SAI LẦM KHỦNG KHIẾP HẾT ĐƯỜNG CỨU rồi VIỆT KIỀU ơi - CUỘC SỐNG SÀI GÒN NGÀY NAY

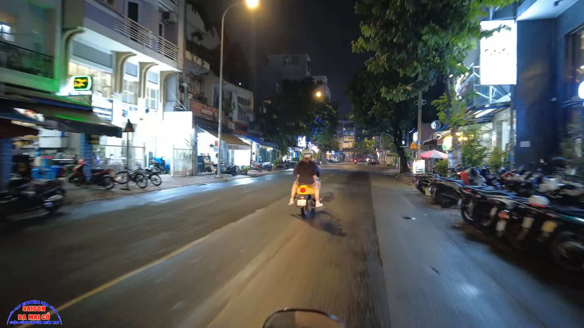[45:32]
Ở đây thì bây giờ ba mẹ cô thấy hầu như người ta xây lại nhà hết trơn rồi bà con, chỉ có mé gần trên kia thì còn giữ là nhà cổ nè. Bên đây phải này là nhà cổ nè, thấy nhà gạch đá rửa nè, chắc cái này nhà hồi xưa nè.